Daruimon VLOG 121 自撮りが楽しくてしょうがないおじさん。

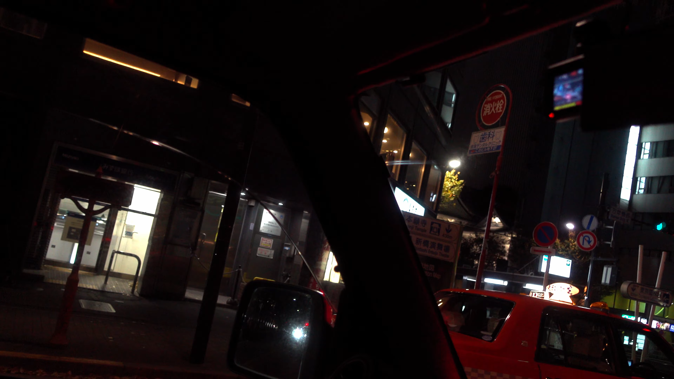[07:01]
そして多分ここから先2人で迷子になりそうですウサクサの方に向かってくれますそれが適当すぎる大雑把すぎるただ
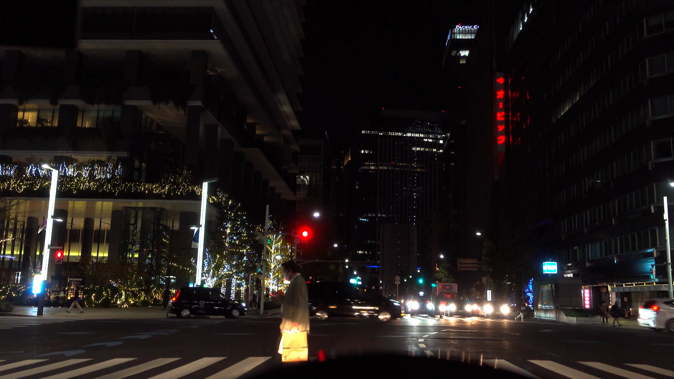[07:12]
いま無事にとわさんと迷子で東京をドライブしておりますここ国一の始まりですよねそうですね、
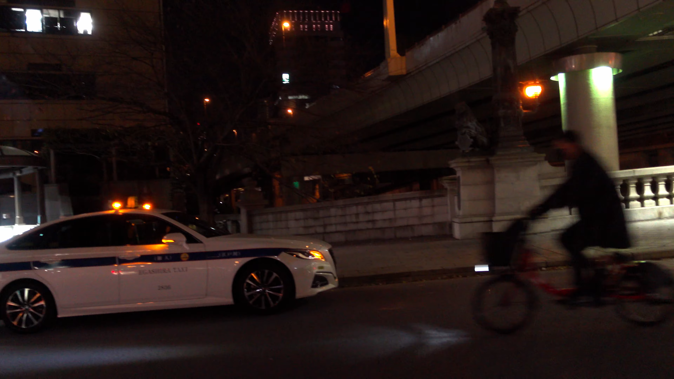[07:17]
そこは多分基準、基点があると思います
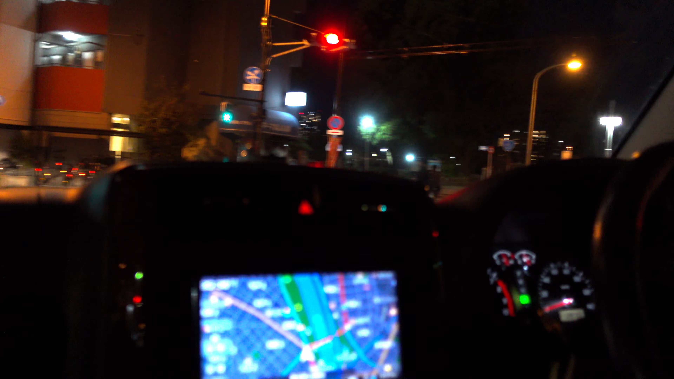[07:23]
正面いいですね来ましたねスカイツリー